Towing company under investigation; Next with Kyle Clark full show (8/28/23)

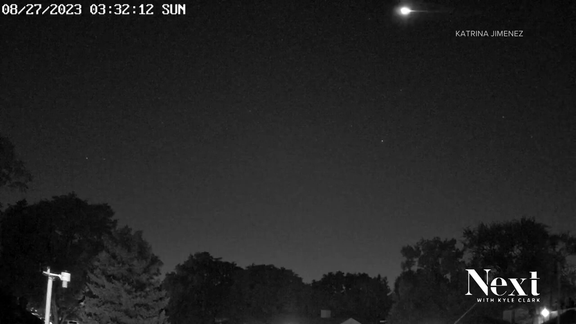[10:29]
The fireball that lit up the sky then lit up our email inbox with you asking questions. So sorry to everybody who thought UFO. Turns out this has a very simple explanation.